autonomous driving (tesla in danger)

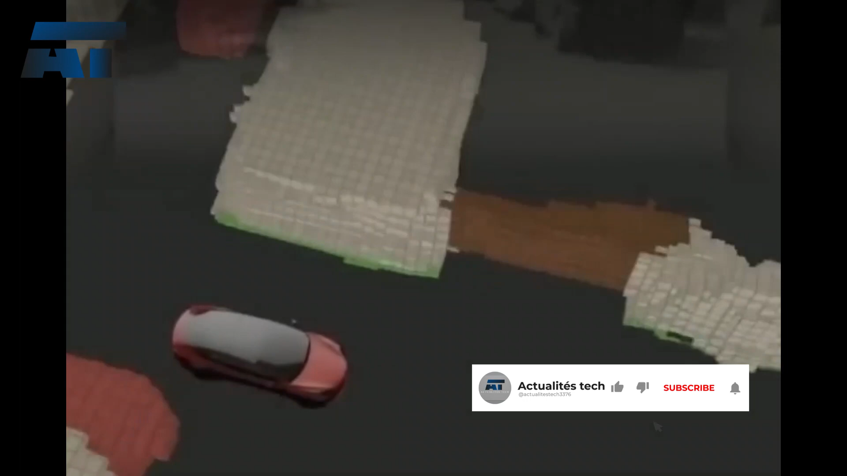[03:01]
seven 8-megapixel high-definition cameras, 12 ultrasonic radars and a millimeter wave radar.